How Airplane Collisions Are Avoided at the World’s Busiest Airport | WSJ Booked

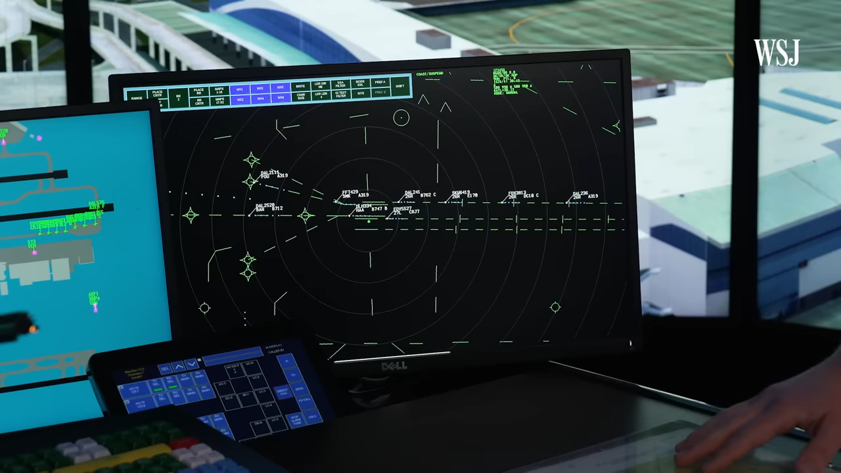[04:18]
Controllers also use this airborne radar to monitor planes in the air. What we look at here, it's telling us which runway they're going to land on, the type of aircraft,
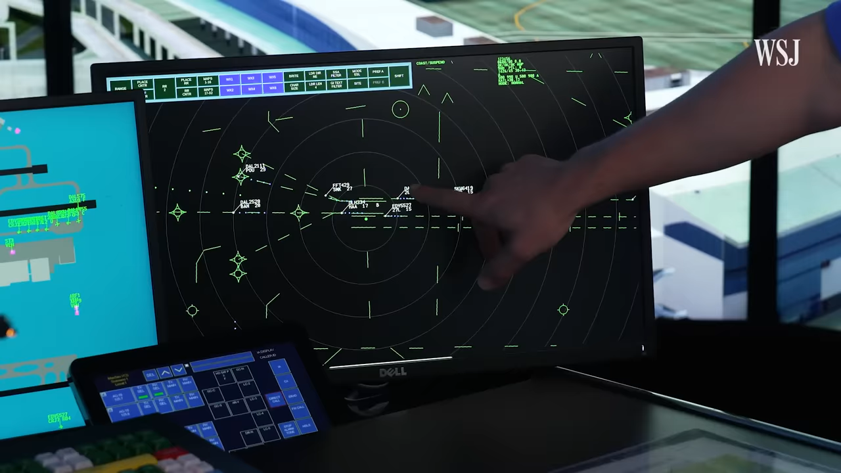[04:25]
the altitude, and the speed of each aircraft as well.